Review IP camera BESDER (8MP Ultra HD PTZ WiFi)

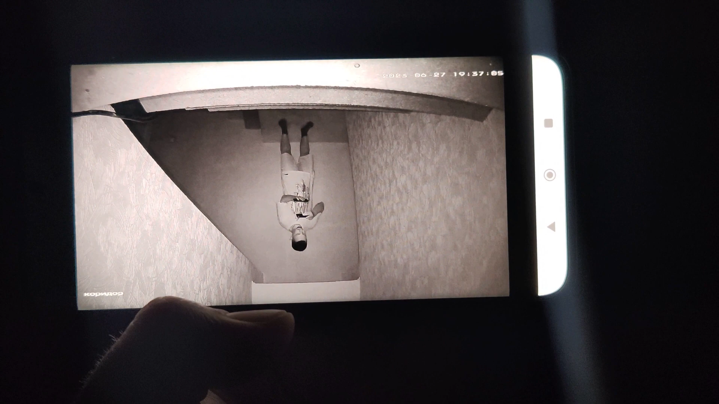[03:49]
eyes shut down light, and check video in darkness,
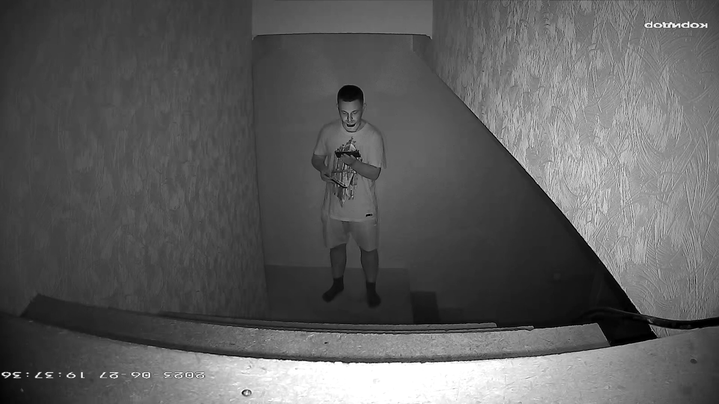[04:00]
as the same distance, not bad, you can understand, what is the person in those, so here is photo,